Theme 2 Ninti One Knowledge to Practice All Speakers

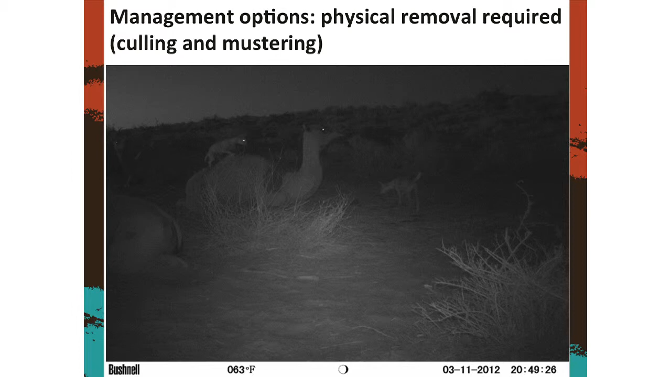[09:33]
but hopefully you can see, you can probably see a couple of eyes there anyway, but basically this is a motion activated camera shot at night time of a dingo climbing on a camel's back. Just to demonstrate the fact that they don't really have natural predators in Australia. So hence we are reliant on these as the main forms of management, aerial culling and mustering.